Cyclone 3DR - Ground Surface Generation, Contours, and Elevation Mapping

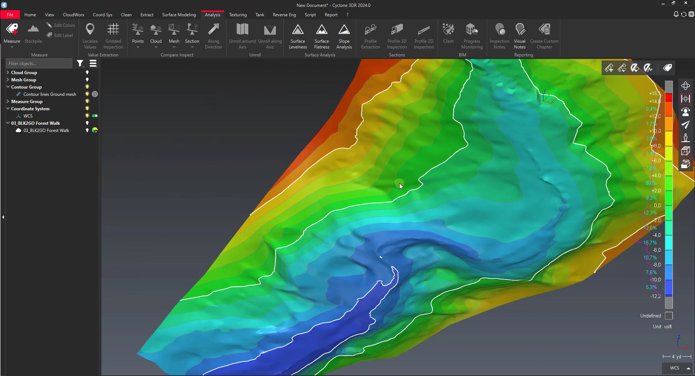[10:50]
So I kind of like the way that that looks. It just kind of helps determine you know you know that every time the color changes you've got two feet of difference in there for you.